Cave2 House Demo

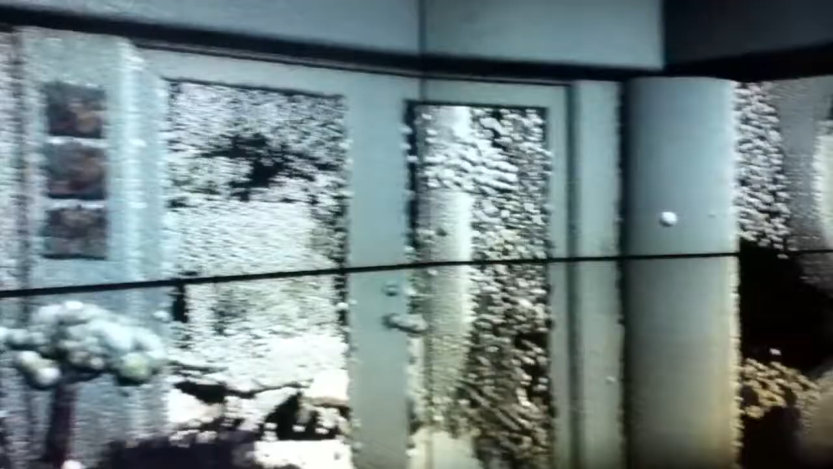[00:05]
Point at one, click on it, and to move over it, the camera automatically flies over.
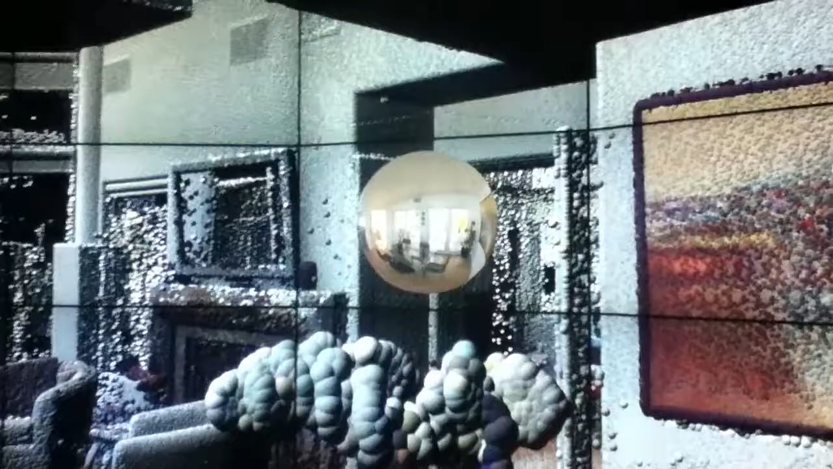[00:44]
where the LiDAR scanner was set, where the stereo camera was set.